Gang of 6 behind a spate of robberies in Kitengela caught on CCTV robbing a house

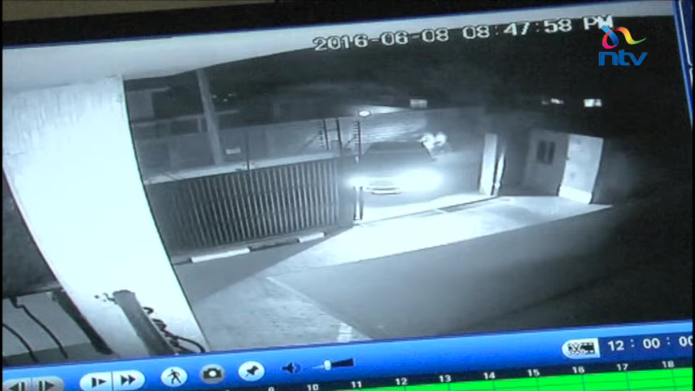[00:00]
At 8.47 p.m., the gate to this man's compound opens and he drives in as he normally does after work, but notice the motorbike right behind him. Soon as he enters his parking spot, the gate closes, but the two men on a motorbike sneak behind him brandishing pistols. One goes for the man in the car and the other runs to the house. That's the CCTV camera footage on the outside.